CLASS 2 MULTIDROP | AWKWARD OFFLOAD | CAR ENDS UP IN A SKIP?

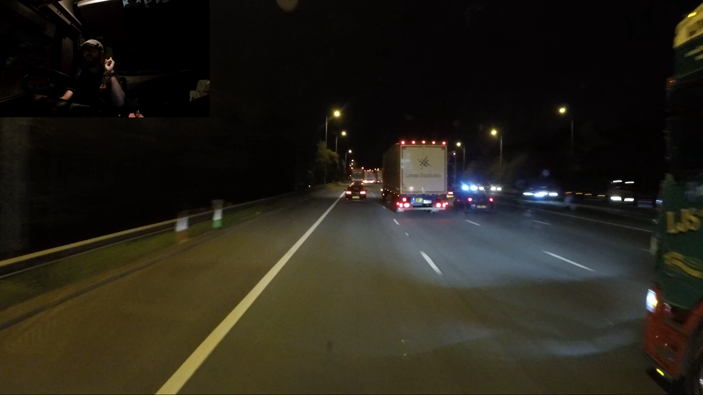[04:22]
We shall wait and find out. We will do this. That is a very nice S-Series. And I don't usually say that about the S-Series. I think S-Series is ugly. That is very nice. But yeah. See, like this one, I think that one's awful. I think that's, yeah. I don't know. I'm going to say controversial, I don't know. I've never really rated Scanias.